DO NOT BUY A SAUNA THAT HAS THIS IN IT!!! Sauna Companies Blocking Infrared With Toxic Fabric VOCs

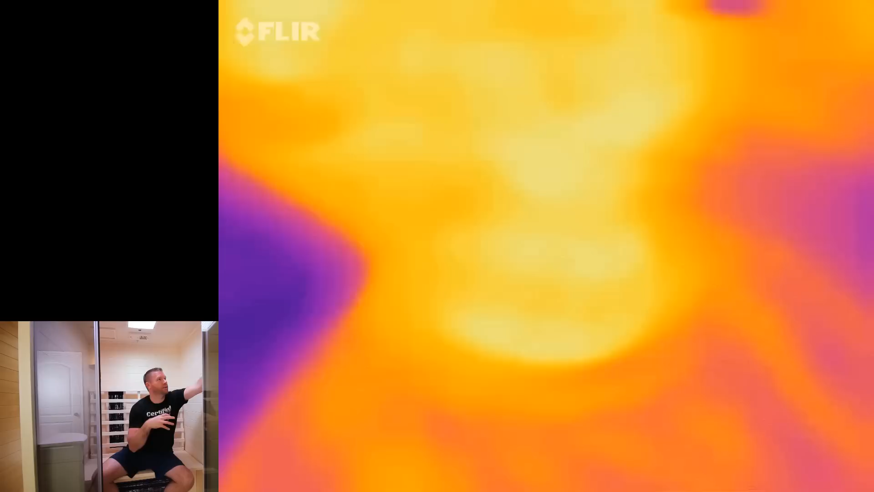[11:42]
I should have had this all set up. But I didn't want the sauna to be hot or preheated before I start this because that would kind of...
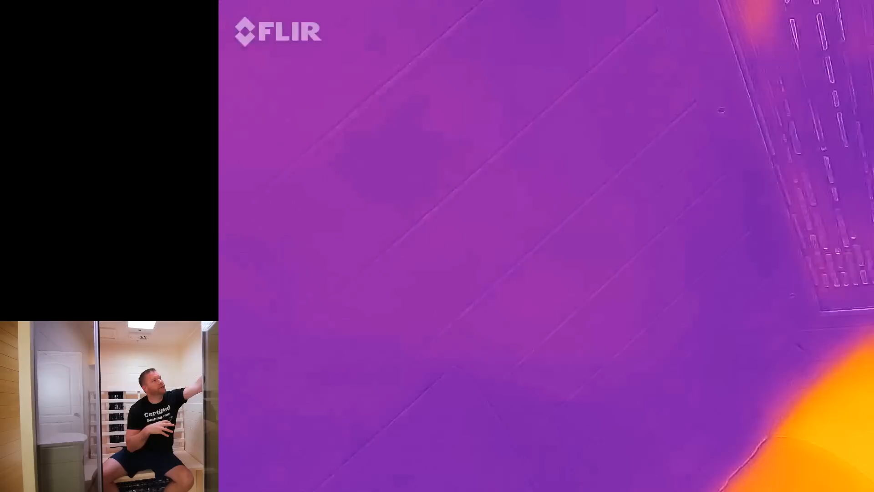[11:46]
Aw, crap.
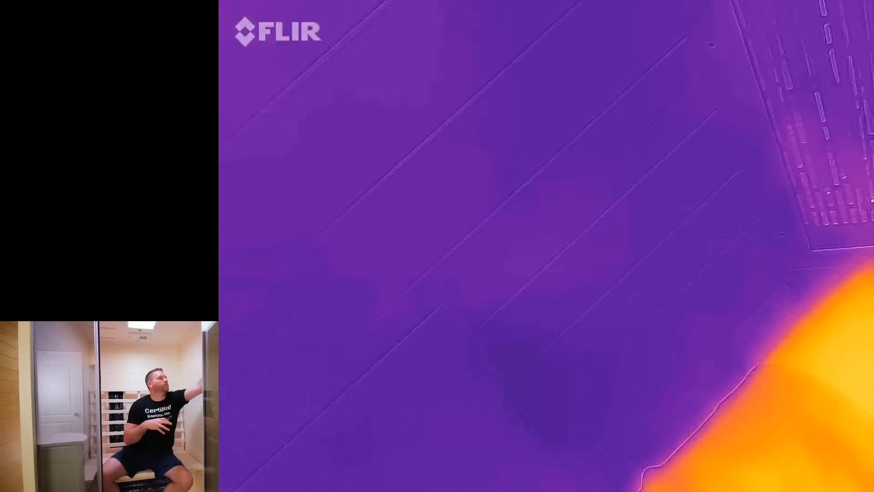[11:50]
There we go.
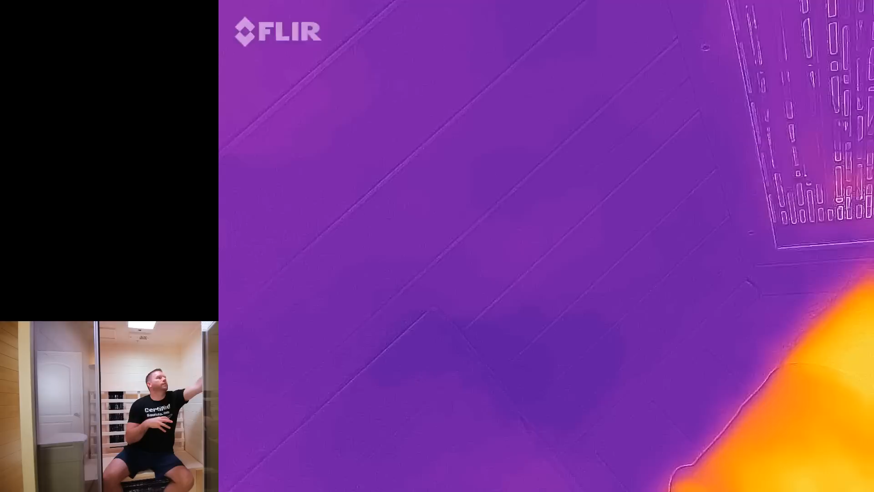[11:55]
Okay, heaters are on. Now we should be able to see...
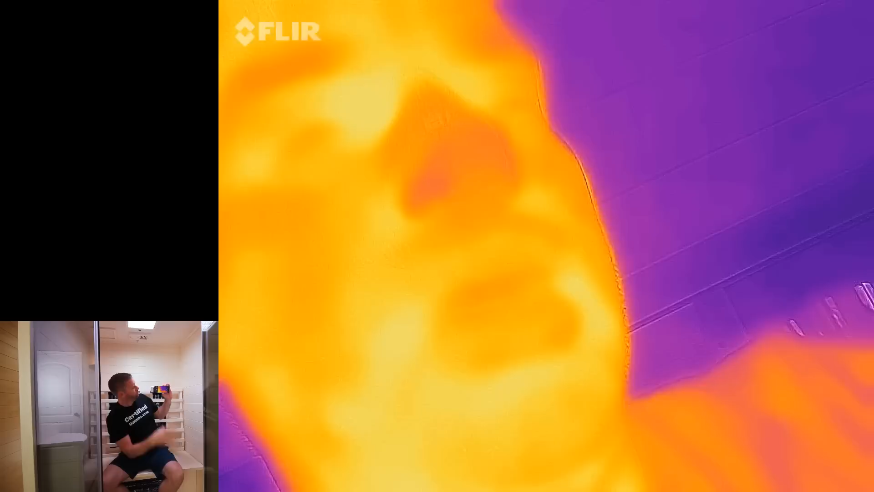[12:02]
Okay. Now we should...
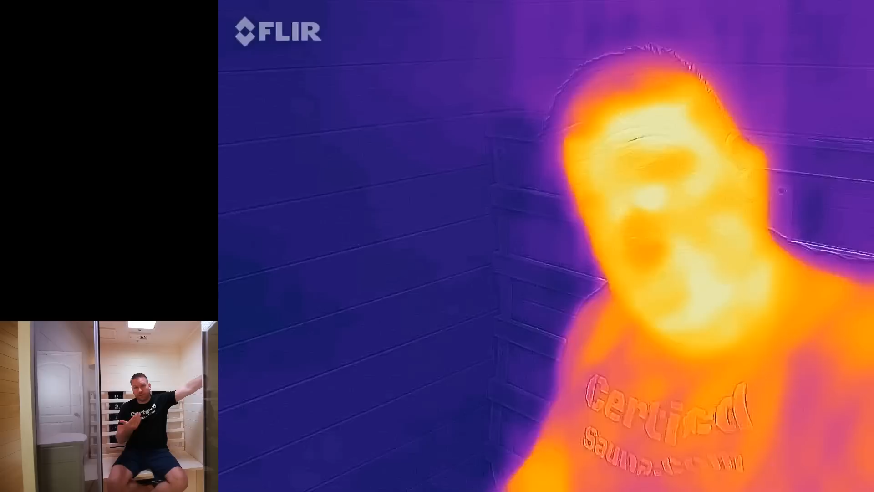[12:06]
I can't see what it looks like anymore, but we should be able to see that the heaters are cold, so you shouldn't see anything right now.
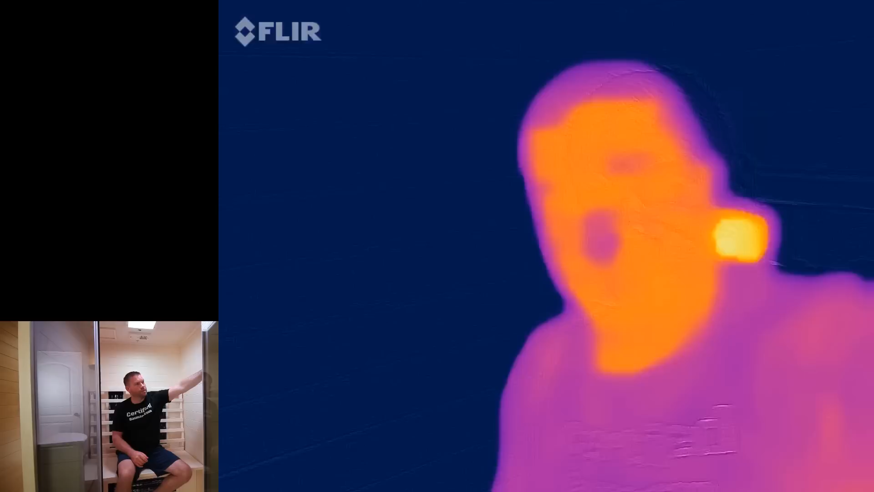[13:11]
This is such a pain to do. So, I'd like to know if... What's within the realm of the screen there? What we can see.
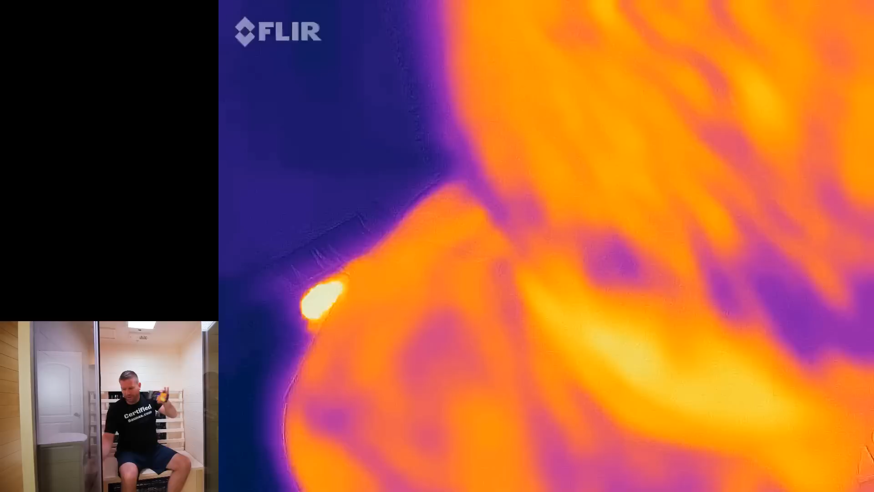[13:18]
It's gonna be... This sauna doesn't heat up quite as quickly as some of the other ones that I have. So, maybe...
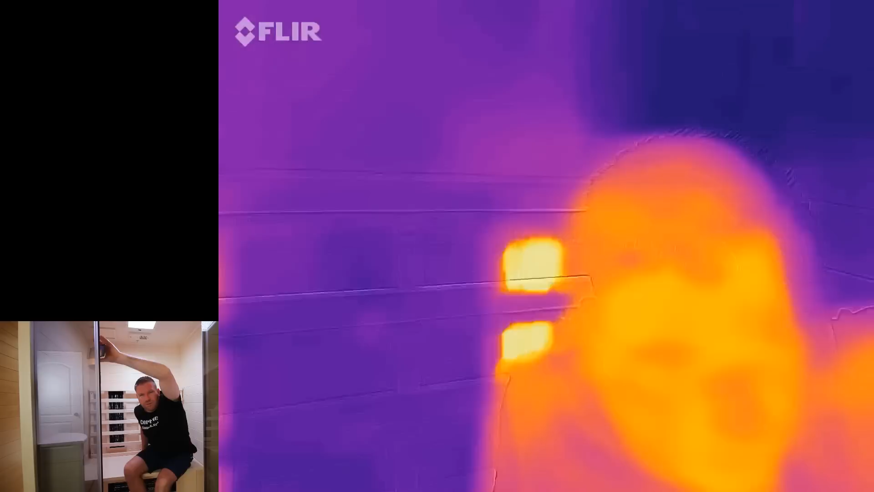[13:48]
I think the camera's been on for 2-3 minutes. You know, be able to see what happens.
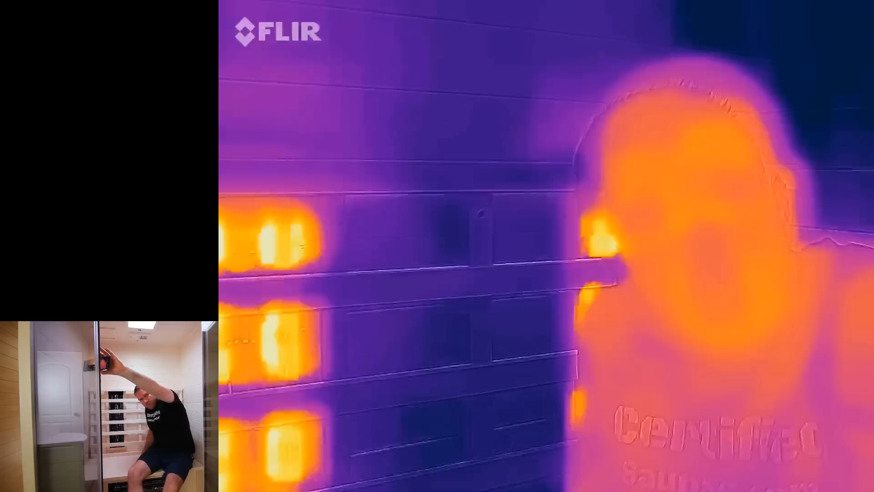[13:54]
I guess this would make for an interesting... Preheat time video.
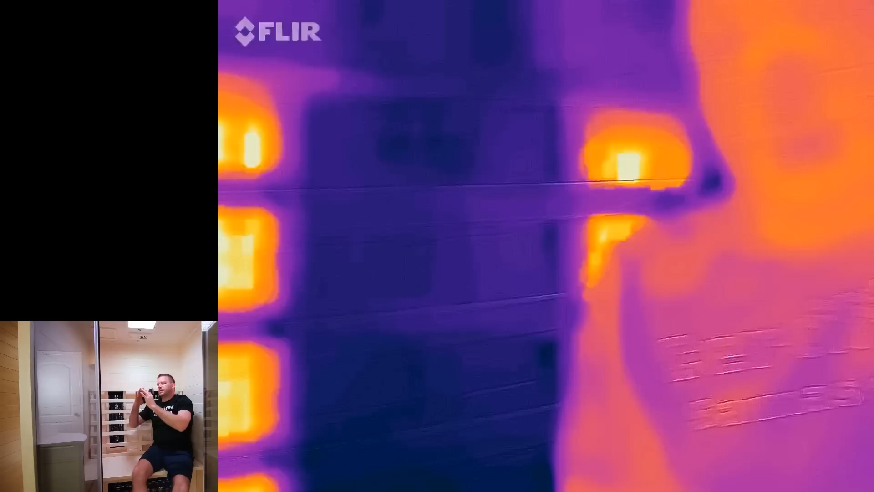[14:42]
So, it looks like, you know, there is a little bit...
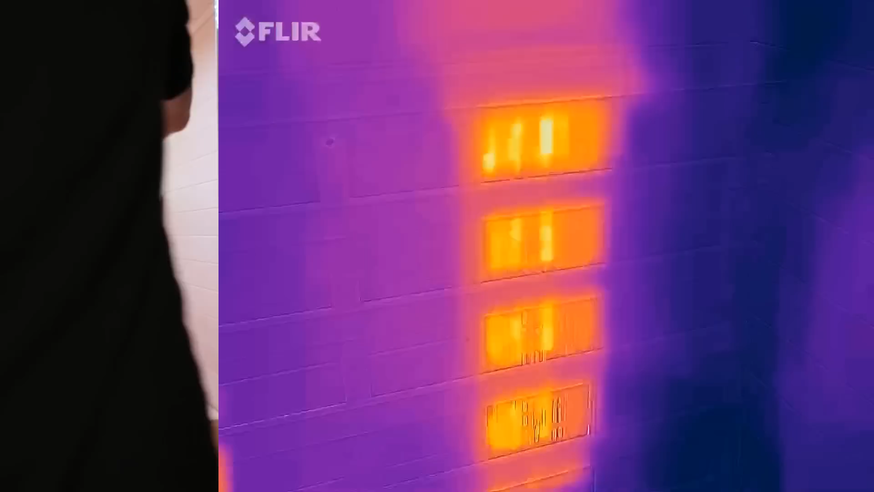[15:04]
I would say that the metal grates are not blocking the infrared. It seems to weave through them just fine.
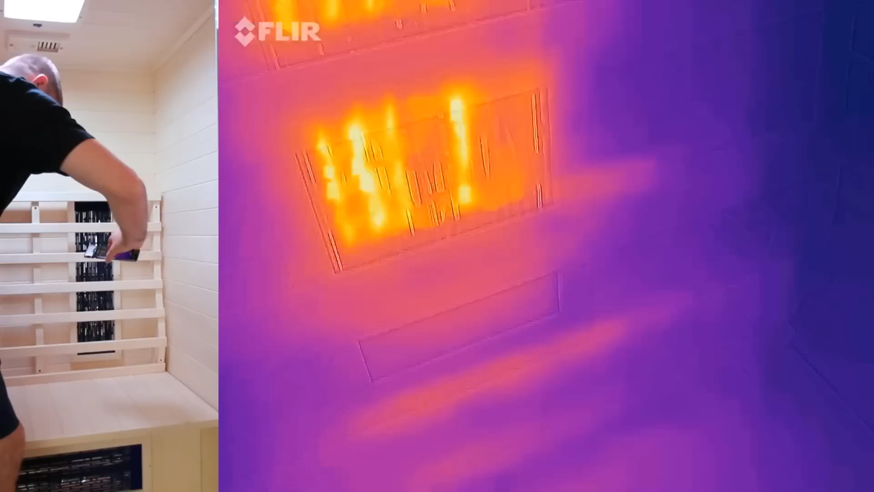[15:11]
You can see the bench where I was sitting. But you can also see the wood from the heater
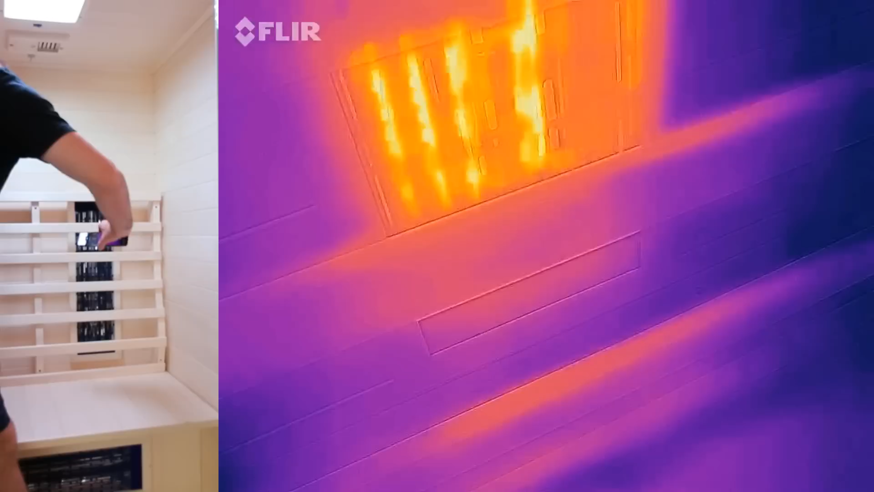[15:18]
guard beginning to heat up out in front of the heaters themselves, which is kind of cool. So, now let's go to the sauna room and do this again in another sauna.
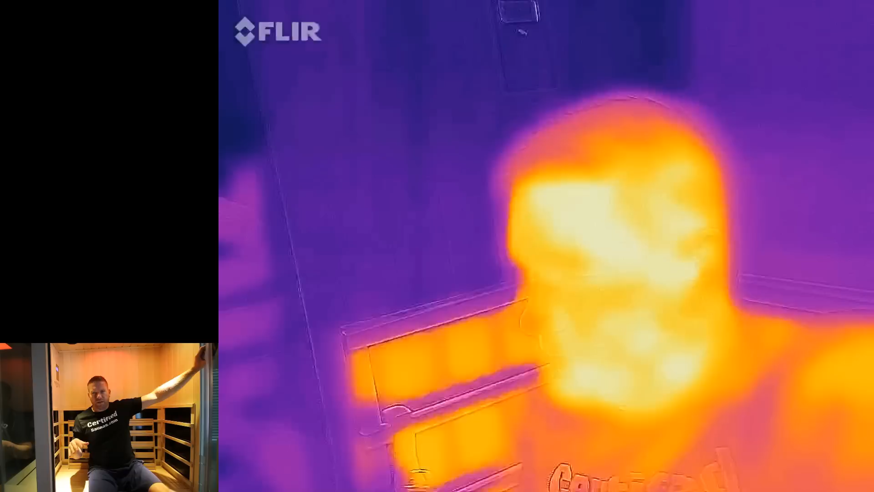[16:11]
Just the first sauna, the heater goes all the way to the front. So, this is a little bit different.
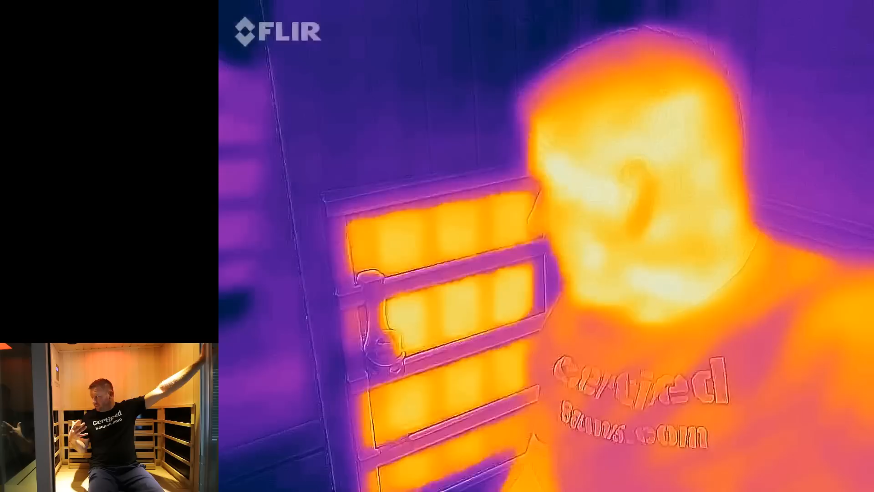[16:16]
But still, this particular sauna doesn't have any mesh, no materials, no nothing in front of the sauna at all.
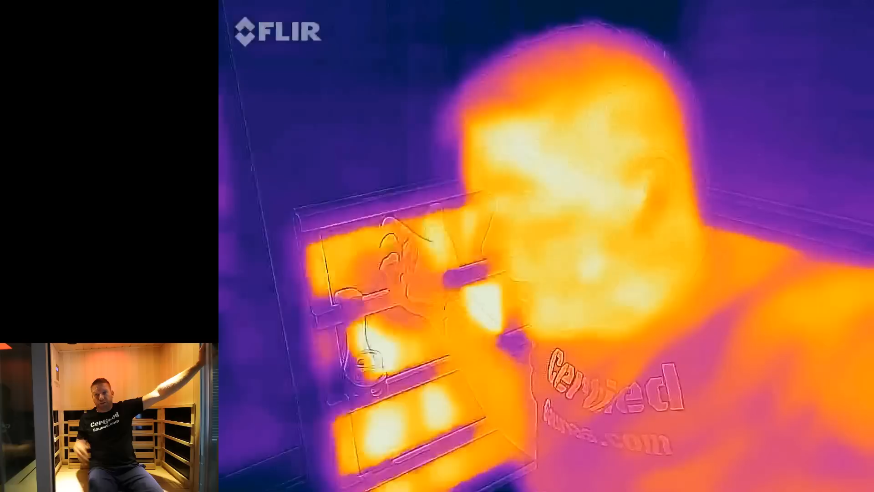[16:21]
So, it would be interesting to see if it lights up just like the others,
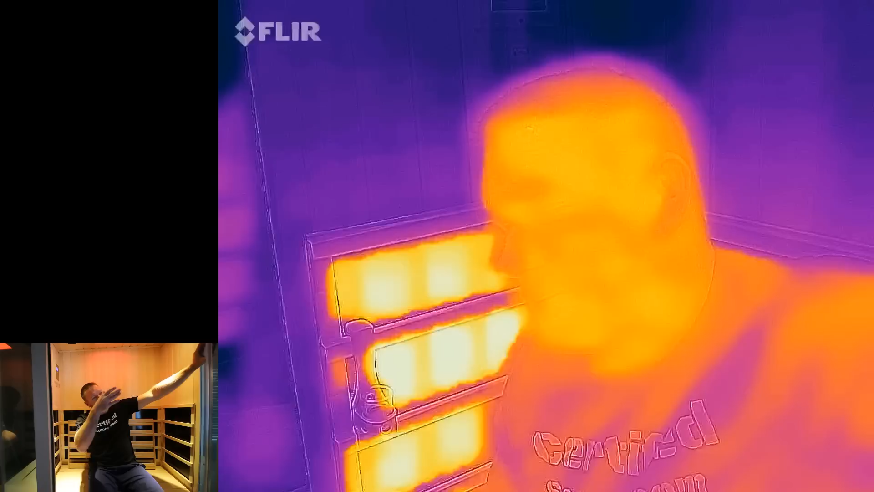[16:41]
But just to be fair, we've got a carbon sauna that was the number one test with the mesh or with fabric in front of the heaters.
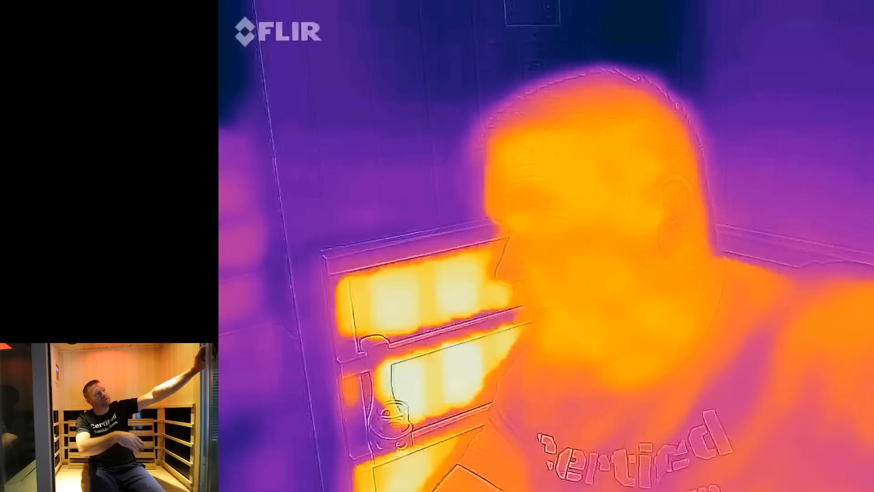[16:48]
Then we went to a ceramic with a metal grate in front, and now we're in another carbon that doesn't have anything in front.
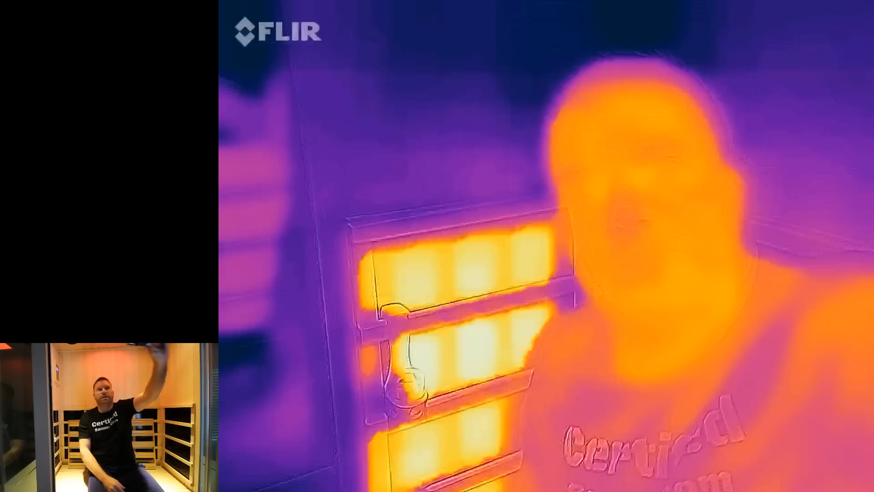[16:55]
So, you guys should be able to see, you know, the difference. There are some differences, like this one. Let's move the camera out here.
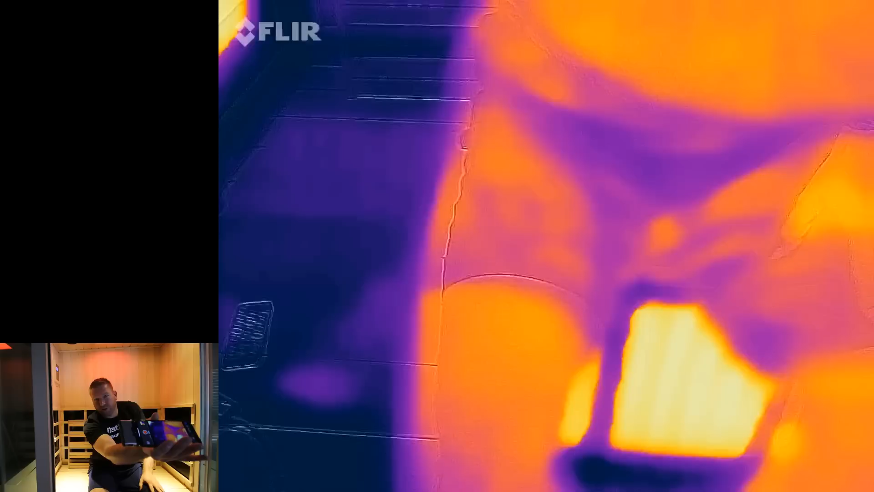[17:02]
This one has floor heaters in it. So, some of the other ones don't have floor heaters.
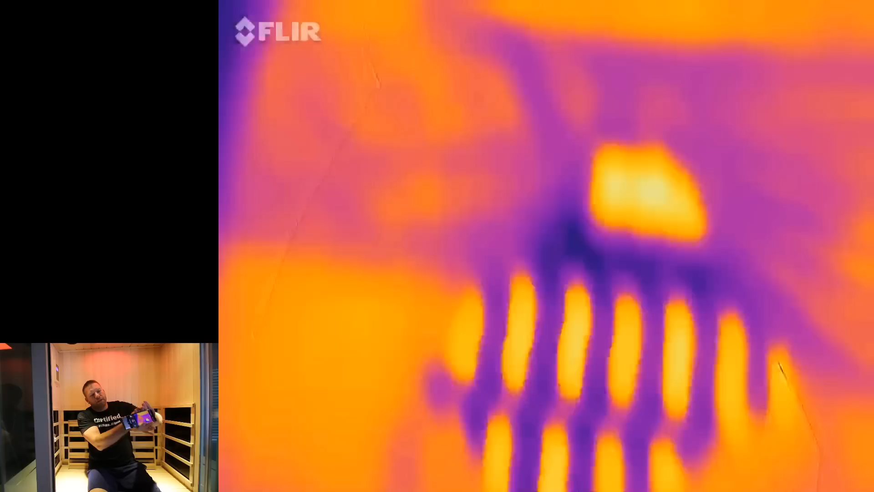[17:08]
Some of them have heated tile. You know, it all just depends on the sauna configuration.
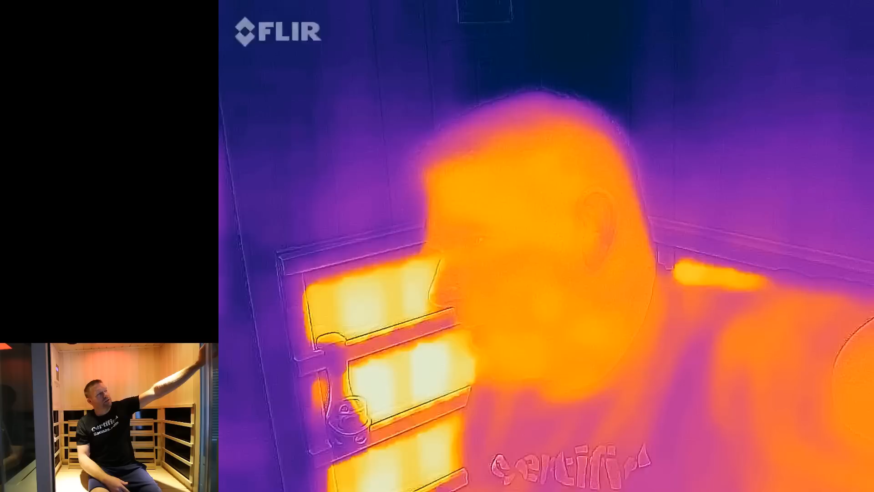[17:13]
But that's not really what this video is about. It's just, do we get, you know,